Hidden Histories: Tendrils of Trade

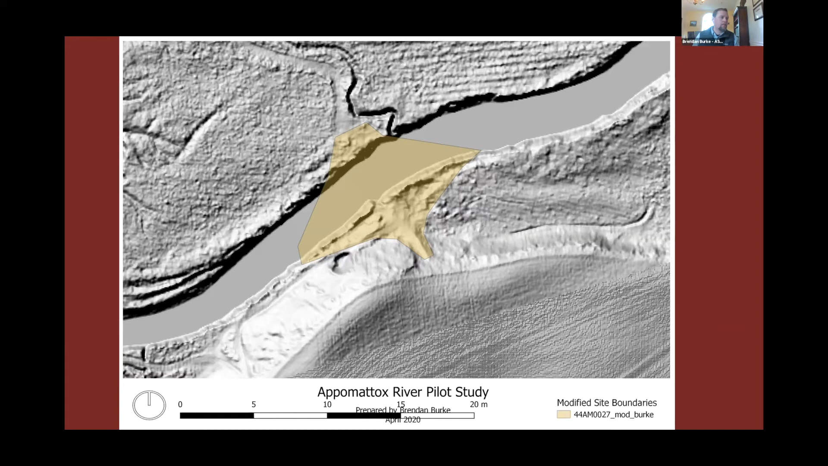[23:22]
So LIDAR available from USGS, uh, and run through, um, I'm using QGIS software, which is a freeware as opposed to using, uh, RQ, which you pay good money for, good software, but you pay good money for, um, QGIS and, and LIDAR analysis allowed me to document these sites, uh, and update them, uh, to update the record at VCRIS.
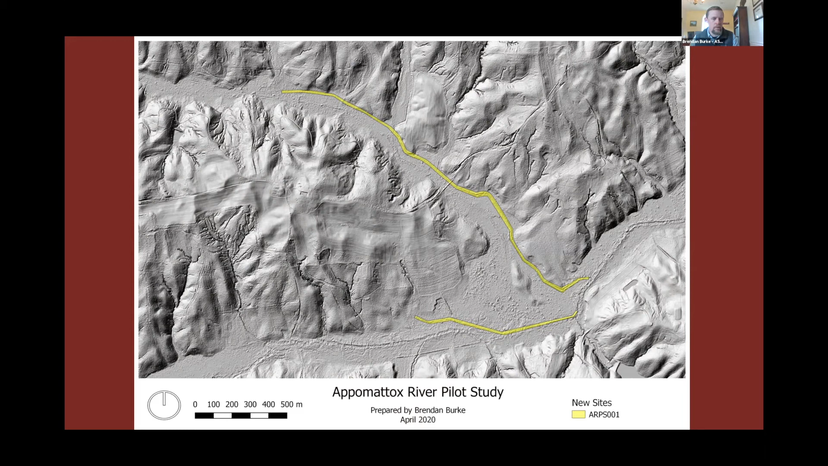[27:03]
some of them moved to Amelia in the 1740s to continue their mercantile empire, uh, and also of course expanded into agriculture here. The yellow tendrils there are dykes, and I think here is, yeah, so here's what some of the dyking looks like in LIDAR. Uh, I mean, and it really shines. It's easy to see.
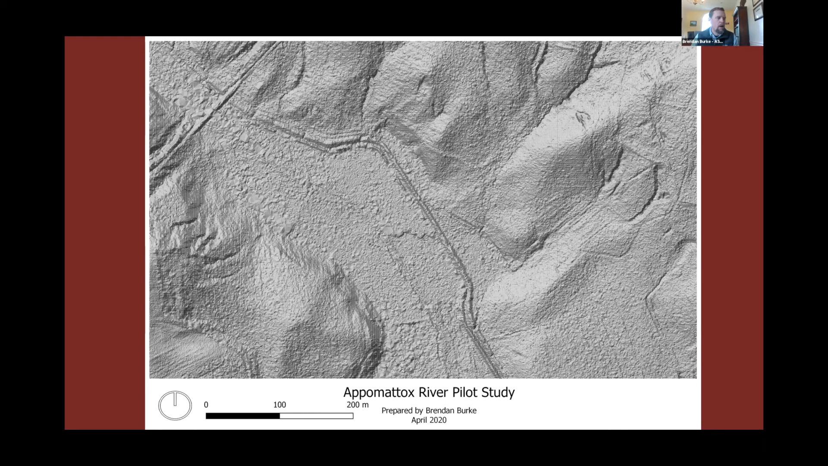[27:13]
And so in areas where I didn't have permission to go and survey, like I did here, and actually record the dykes in person, LIDAR is a very powerful tool to be able to record these large landscape features.
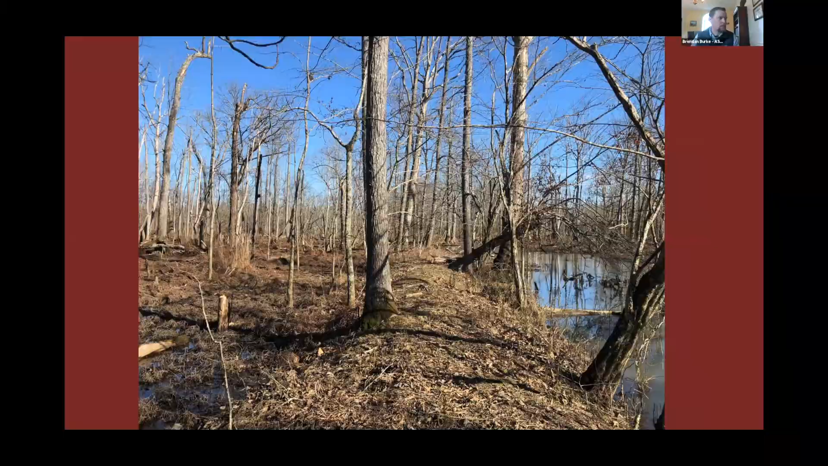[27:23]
You can see here a portion of, uh, Flat Creek. This was a navigable creek in the 19th century. Uh, where an older, uh,
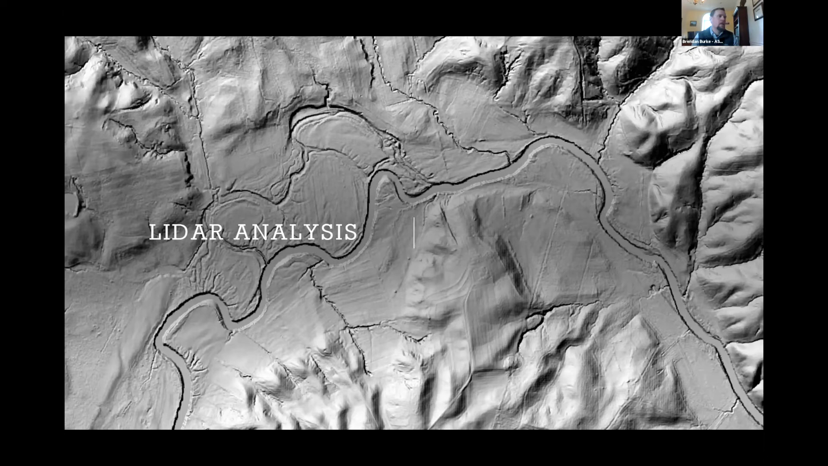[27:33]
stream bed has now been departed by the river, uh, just above the word analysis. Uh, and that area is riddled with sites as well.
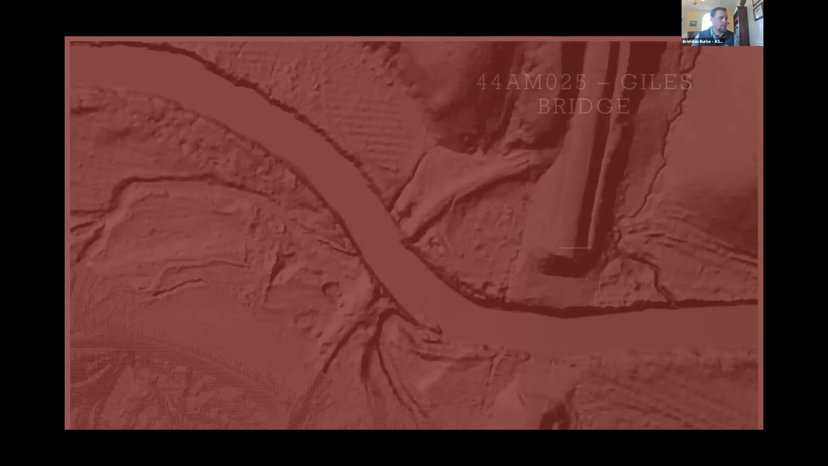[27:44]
Giles Bridge there, you can often find where roadways, uh, once were, uh, very apparent here. This is an early 20th century road that has probably overlapped, uh, maybe as early as a, as an early 18th century road.
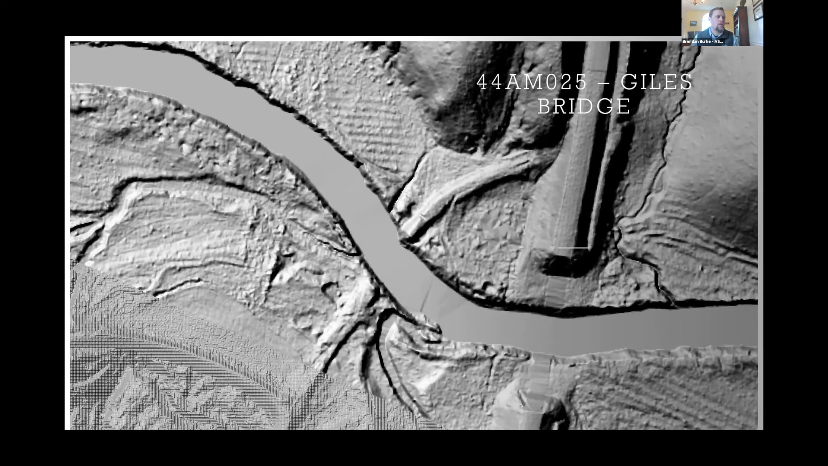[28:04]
Uh, there are not as many maps of Amelia County as one would hope, uh, for there to be. And so, uh, going back, uh, LIDAR has really enabled me to compare historic maps with, uh, this data to ground truth.
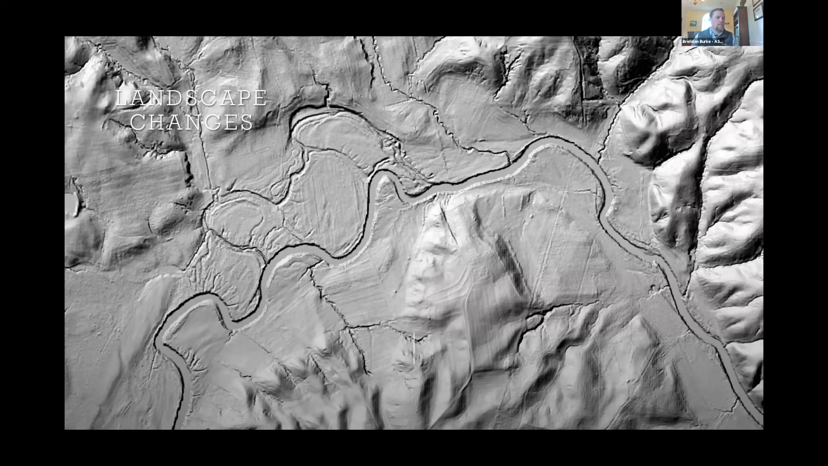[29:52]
So, uh, we mentioned landscape changes, uh, LIDAR is a powerful tool for finding where old watercourses were, as you can see here. And as a result of this project, which was, I think, 14 days of field work, um,